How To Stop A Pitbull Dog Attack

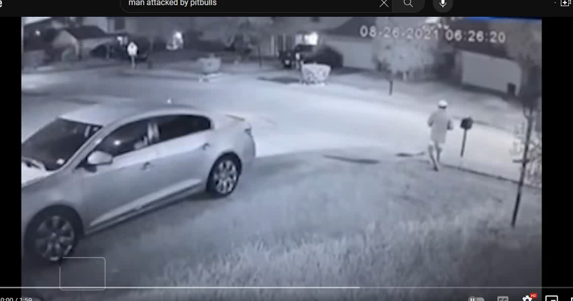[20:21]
Out for his morning walk. Okay. You got to be aware of your surroundings, man. Carry something with you. Are you going to walk? Carry a gun. Carry a stick. Carry pepper spray. Carry something with you when you're walking any neighborhood. You got to have something on you, man. Because, you never know what's out there. Not only pits. It could be any type of dog. Any big dog can attack you. And, there's a car right there.
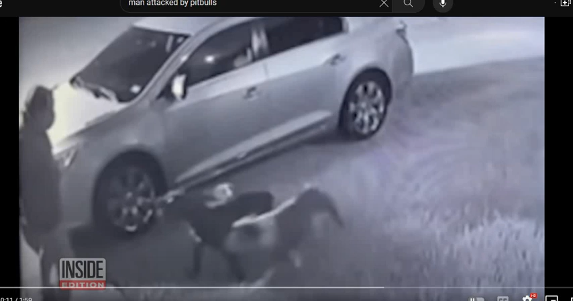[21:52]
He's doing all that back and back. Get your ass on top of that car, man. Dogs are going to slip on top of a car. They ain't going to try to jump on that. If they try to jump, they're going to slip and fall off. Old man tries to back away. Then, the pit bulls lunge. Watch as the man desperately tries to escape. But, the pit bulls are out for blood. They knock him to the ground, then maul him, biting his back, head, and arms. The man tries to get up, but he's helpless.
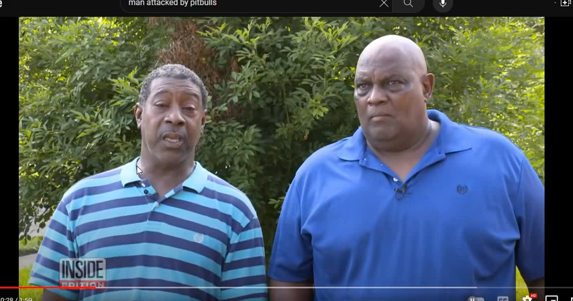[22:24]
The only thing I heard that man say was, help me. Help me. Neighbor Darryl Berryman grabbed a sharp tree tree. That's why, y'all, you've got to have something on you, man. Trimmer from his garage and raced into action.
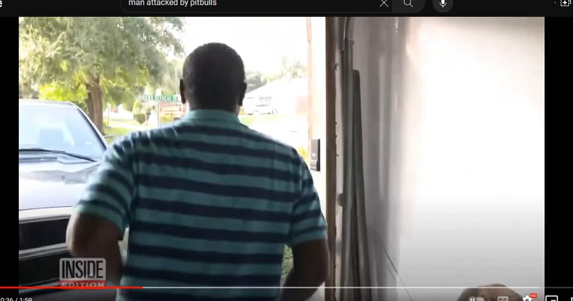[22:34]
They was killing the man. And all I could do was try to save him. Because he kept saying, help, help, help. When Darryl approached with his makeshift weapon, the dogs take off.
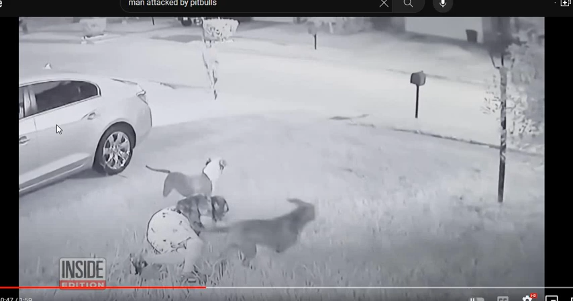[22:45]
Darryl knocked on another neighbor's door for help. But, look, that dog is lurking, ready to pounce. The guy was right here. This area right in here was covered with blood.
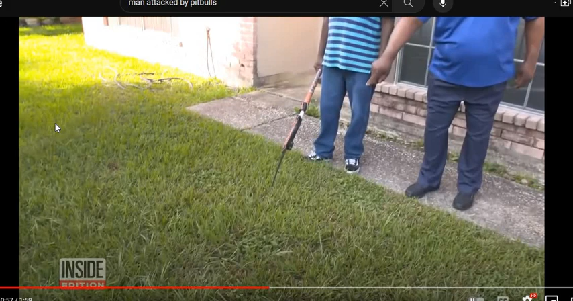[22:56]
Neighbor Elmer Levine is a retired Houston deputy sheriff. He's sprung into action, armed with a gun.
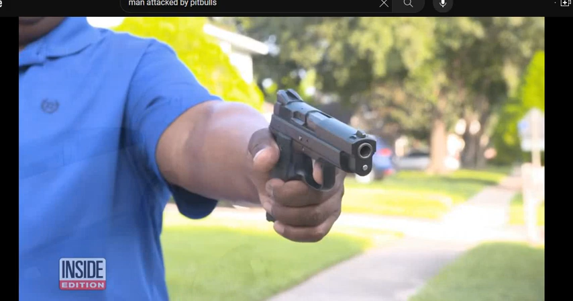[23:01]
I told him and his family to get behind me. The lawman had 911 on the line when the dogs returned.
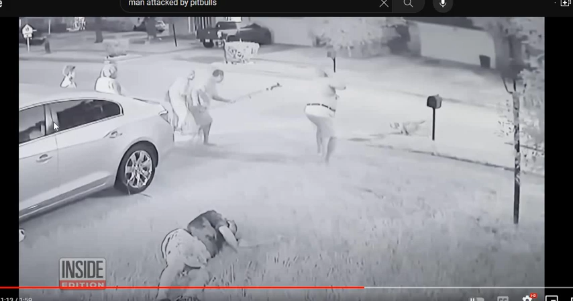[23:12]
He said he had no option but to open fire, wounding one of the dogs. Seems to me like somebody had been feeding them gunpowder or something. I ain't never seen dogs this vicious. They had these words of comfort for the man. I was trying to say, man, hold on, hold on, man. The ambulance is coming. The ambulance is coming. Just hold on, man.